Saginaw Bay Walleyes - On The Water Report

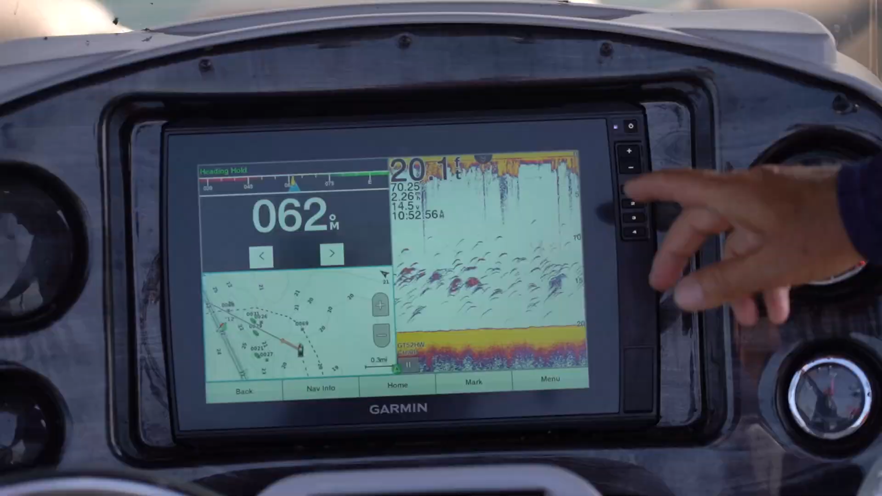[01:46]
12 inch screen graph gives you great readability from anywhere in the boat when you're looking at the console